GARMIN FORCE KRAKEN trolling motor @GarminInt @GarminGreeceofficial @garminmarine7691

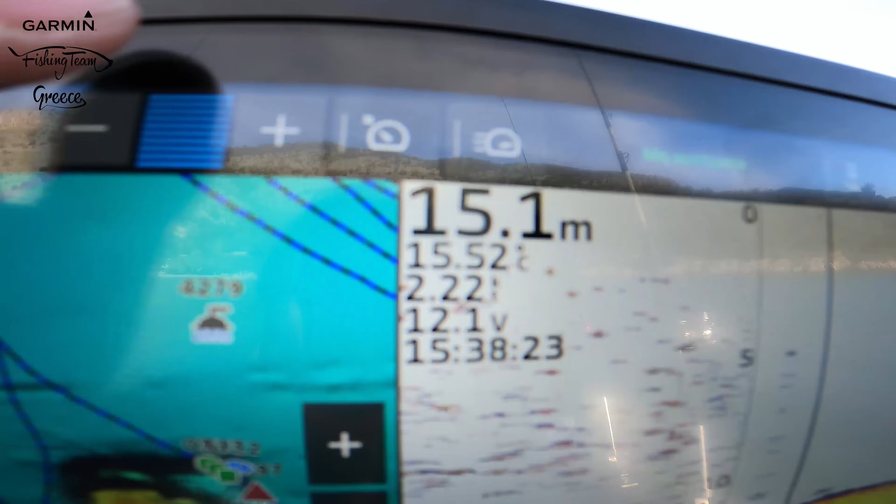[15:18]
On screen: depth 15.1 m
πέρα από το χειριστήριό μας το οποίο όπως είπαμε είναι αυτό
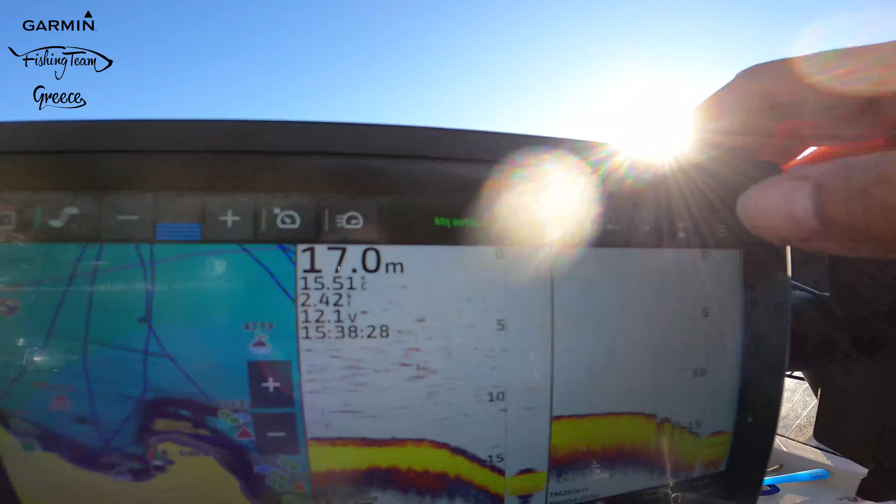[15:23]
On screen: depth 17.0 m
έχουμε και μια πολύ μεγάλη καινοτομία αυτό που συζητήσαμε πριν που δεν είναι άλλο από το πλότερ μας.
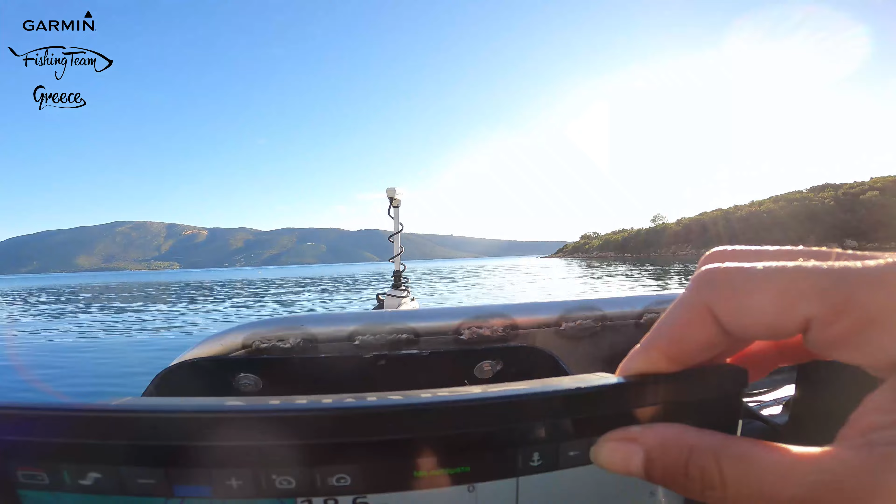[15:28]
Δηλαδή, στην επάνω γραμμή όπως βλέπετε εδώ, έχω GPS βυθόμετρο, ένα συνδυασμό. Μπορώ όμως να το έχω παντού. Βλέπω την μπανταρία μου, αυτή τη μηχανή.
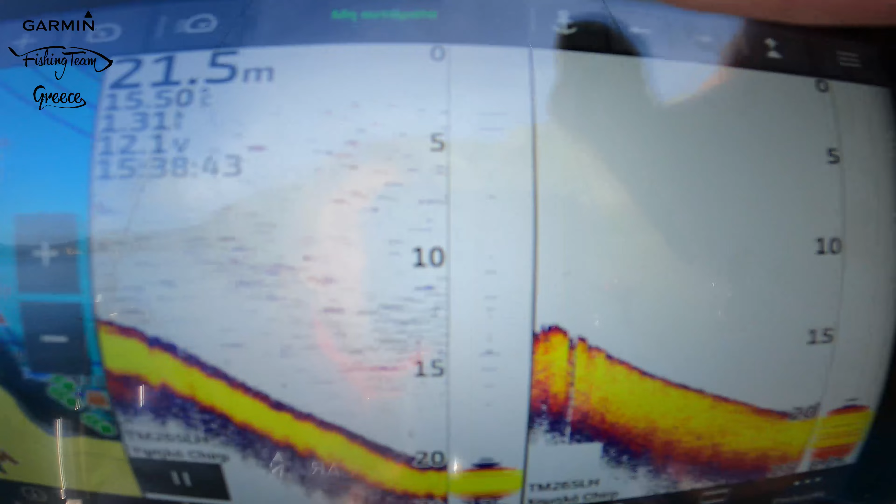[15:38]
On screen: depth 21.5 m
Έχω την παραμηχανή στην ουσία. Την μπροπέλα που είναι ανοιχτή αυτή τη στιγμή και προχωράει.
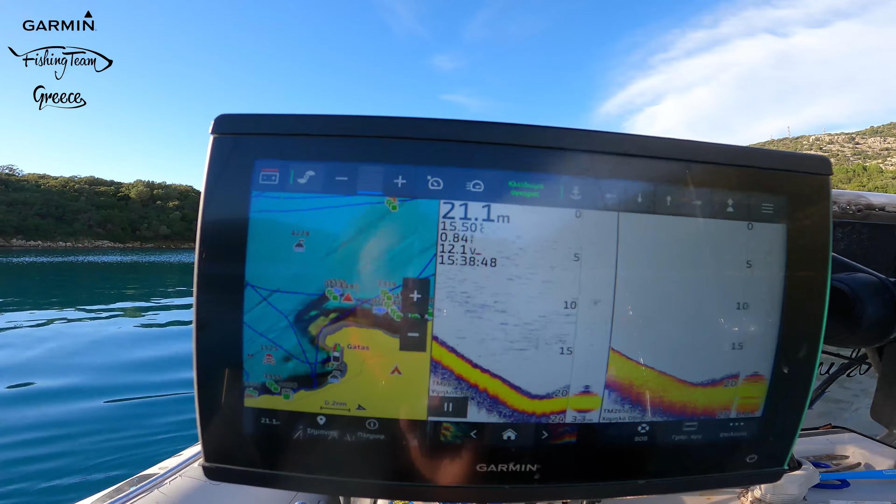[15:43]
On screen: depth 21.1 m
Σε αυτές τις σκάλες, κάθε σκάλα στο πλότερ είναι δύο βαθμίδες.
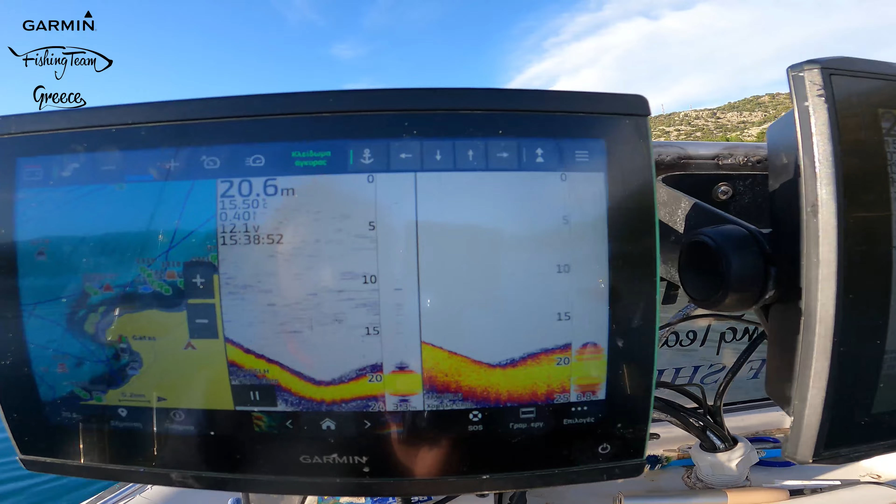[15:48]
On screen: depth 20.6 m
Δηλαδή, κάθε ένα είναι δέκα. Είναι δύο βαθμίδες.
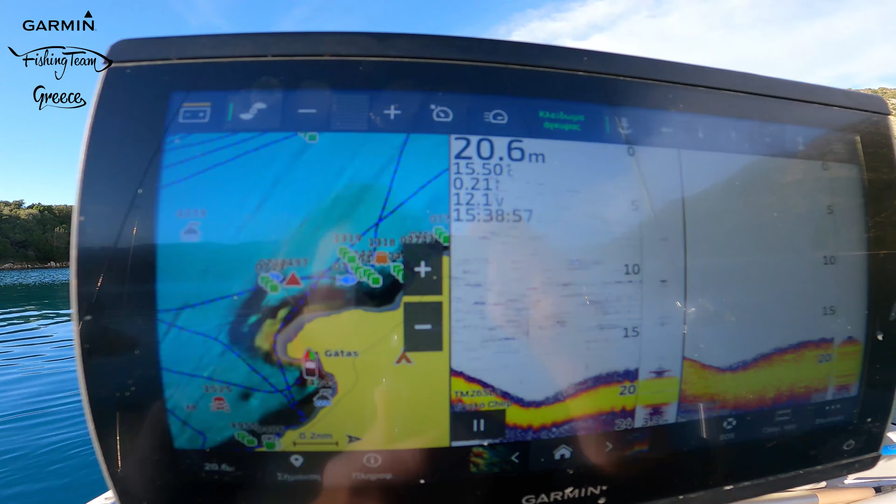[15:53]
On screen: depth 20.6 m
Δηλαδή, άμα τα γεμίσω όλα τα δέκα είναι στο είκοσι. Άμα θέλω, ανοίγω την ένταση της μηχανής από εδώ
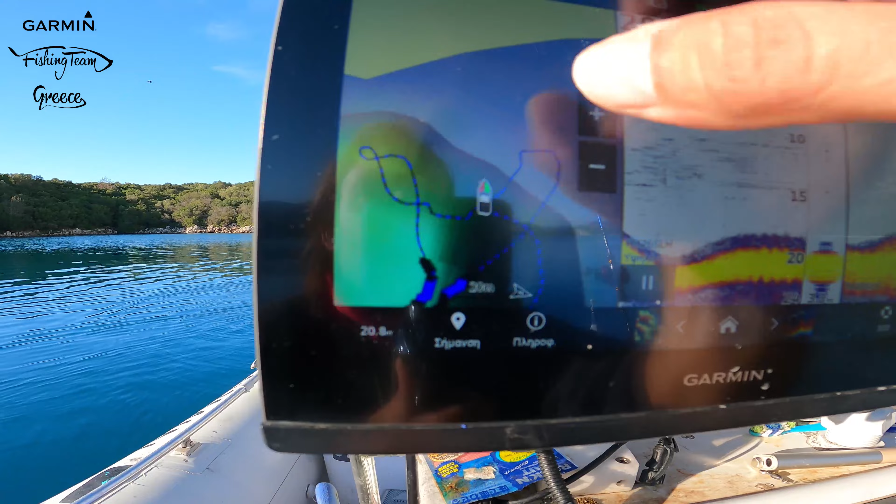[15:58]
και προχωράω, όπως βλέπετε, ανεβαίνει και ταχύτητα.
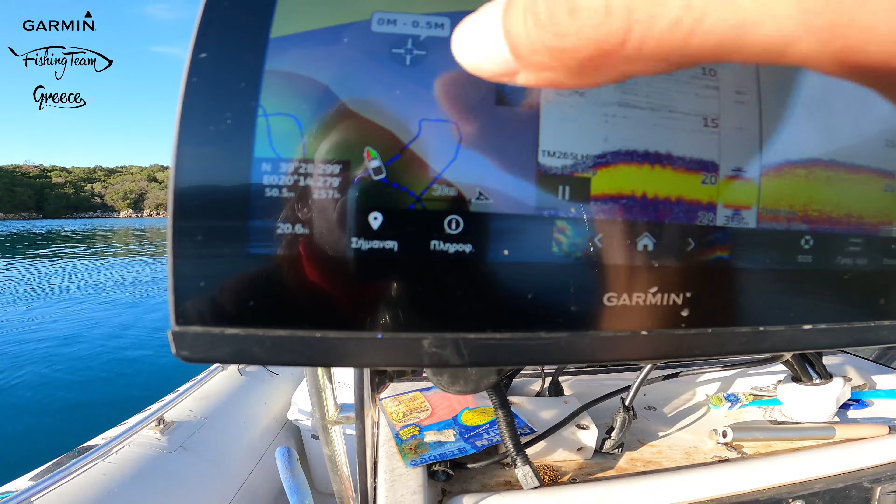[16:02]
Αν θέλω, μετά, μπορώ να σκρύψω τη μηχανή μου από το πλότερ.
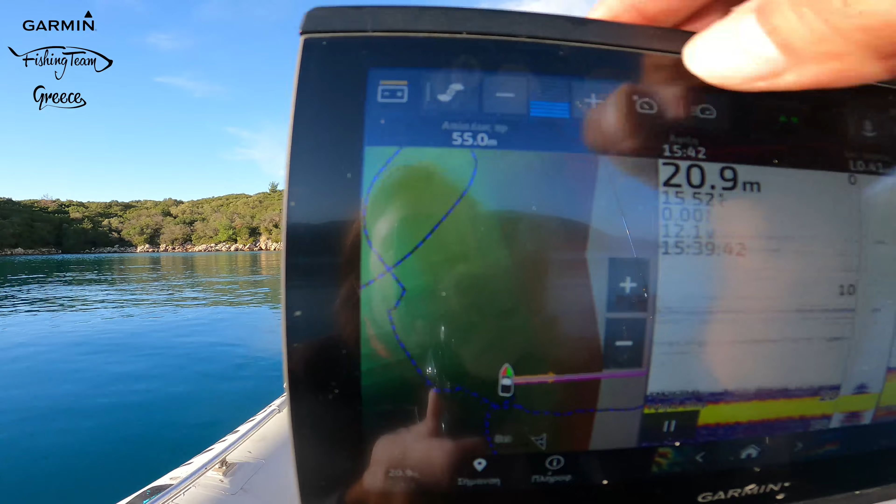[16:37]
On screen: depth 20.9 m
Τι εννοώ ωραία. Κοιτάξτε λίγο να δείτε τώρα.
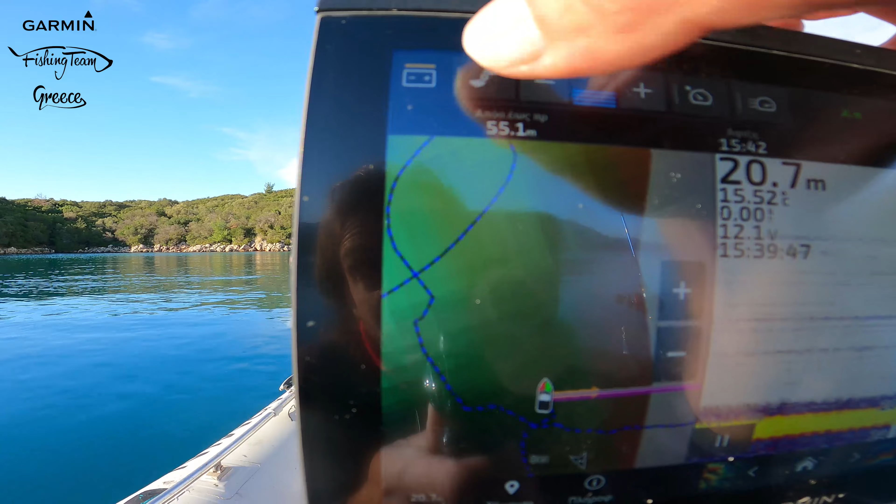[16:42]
On screen: depth 20.7 m
Εγώ θέλω να πάω εδώ. Εντάξει.
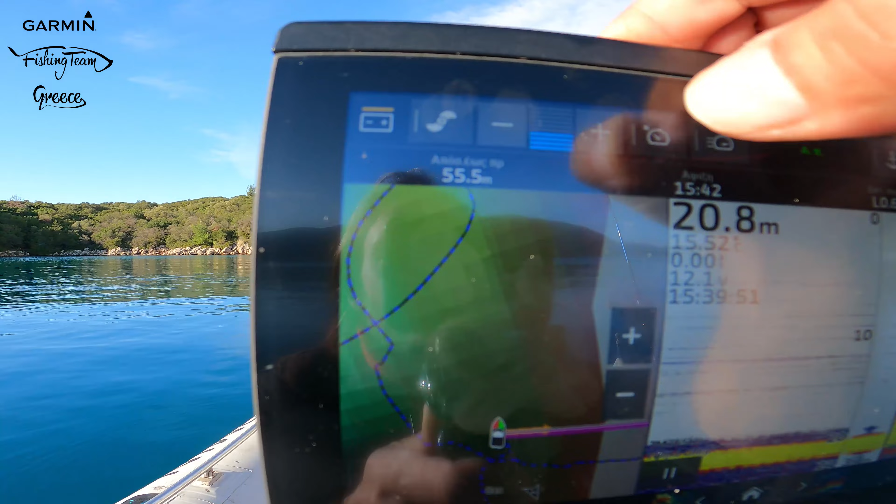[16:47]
On screen: depth 20.8 m
Ωραία. Για να πάω εκεί,
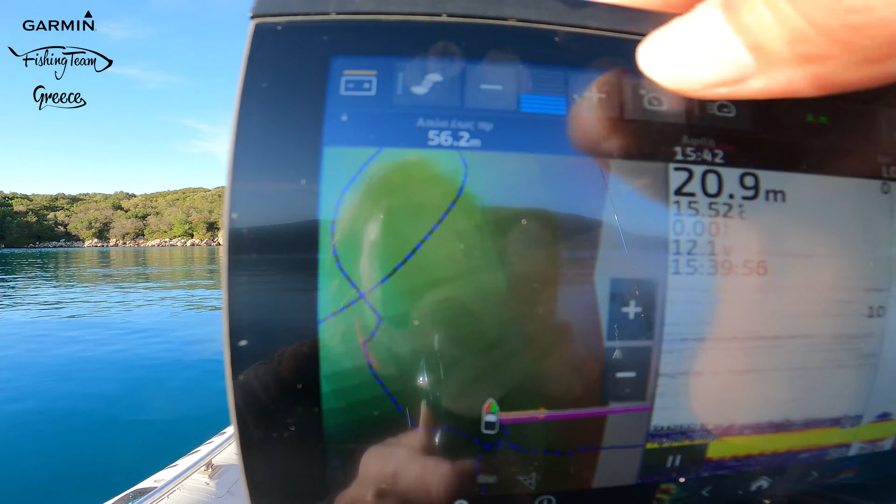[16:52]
On screen: depth 20.9 m
θα πάω μέσα στον κόλμπο. για να πάω εκεί, πατάω.